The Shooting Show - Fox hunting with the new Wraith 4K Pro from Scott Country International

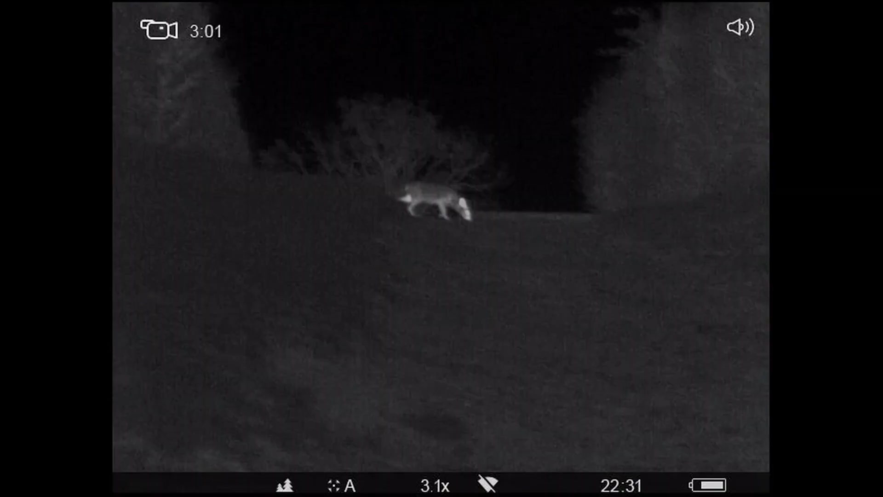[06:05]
Not long before a fox crosses the track just ahead of me.
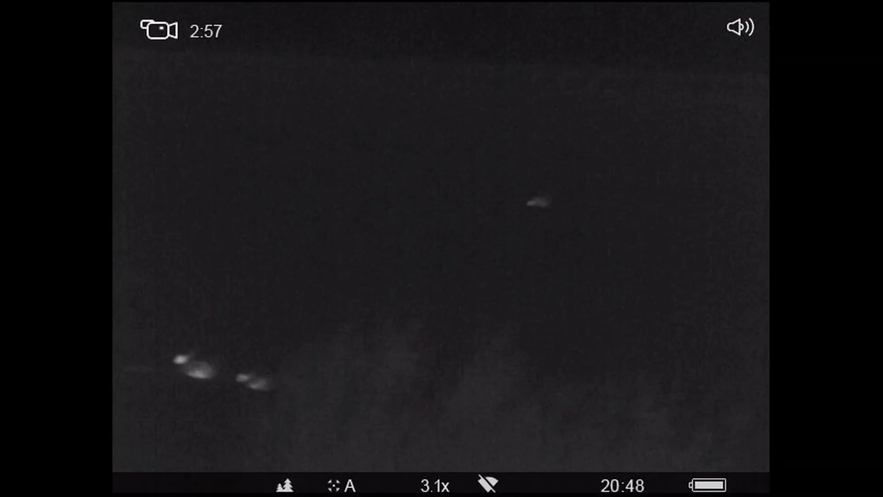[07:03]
Shortly afterwards, I spot a second one on the bank.
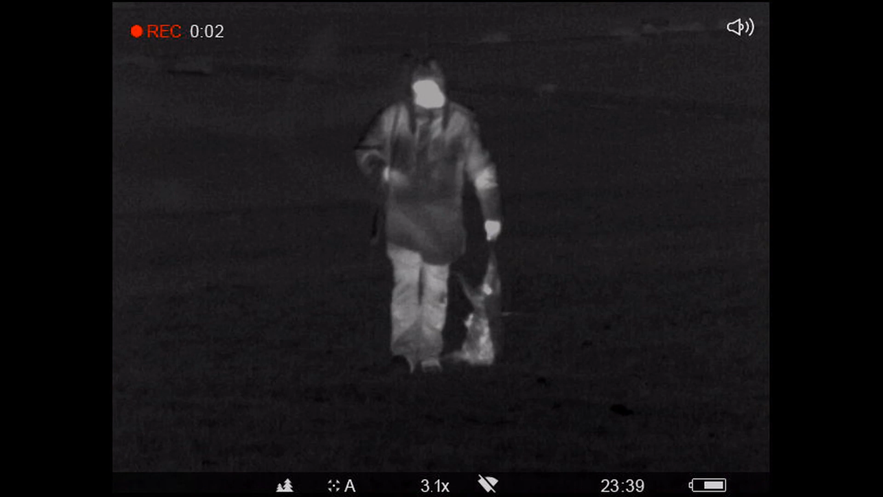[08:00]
And by the looks of it, he's been doing alright.
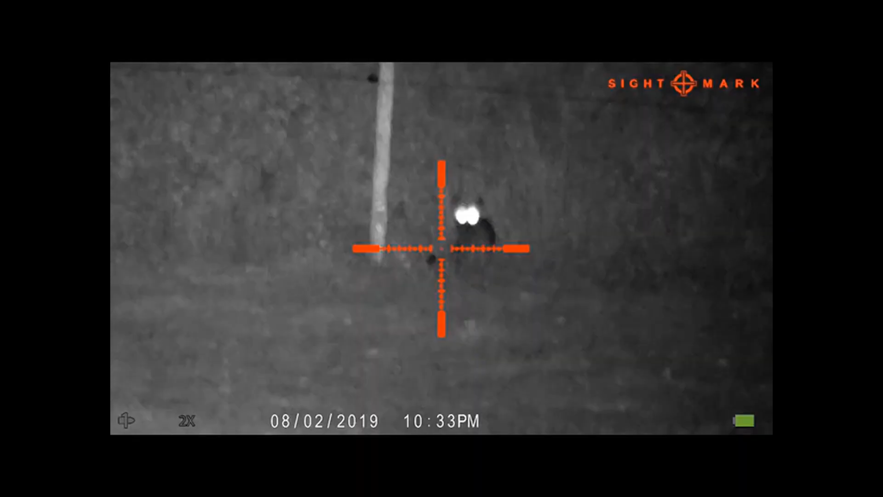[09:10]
Yeah, only about 80 yards and the other one is probably about 120. You know what I mean? Not too bad. Yeah.
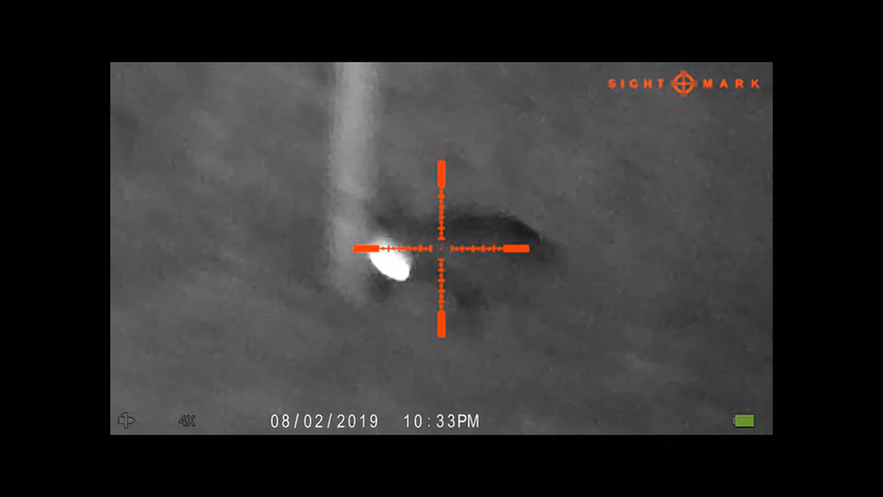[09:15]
But it's, like I say, they made that bit of rain, like, I mean, but after that they seem to be starting to trot around.